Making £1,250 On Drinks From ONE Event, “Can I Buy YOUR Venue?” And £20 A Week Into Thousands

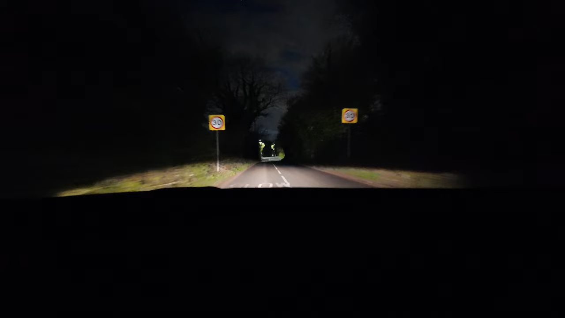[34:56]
because the road I usually take home is closed.
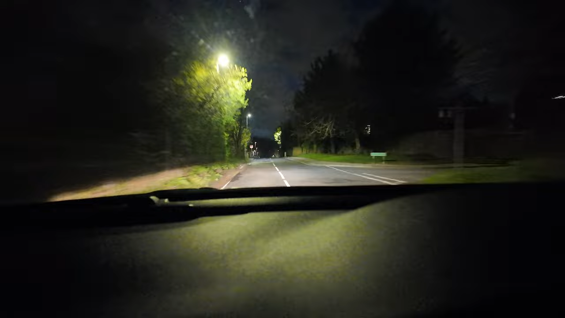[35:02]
Look at these people walking, and they're gonna probably walk to where the darkness is, where there's no where there's no pavement. I have to walk through that nightmare.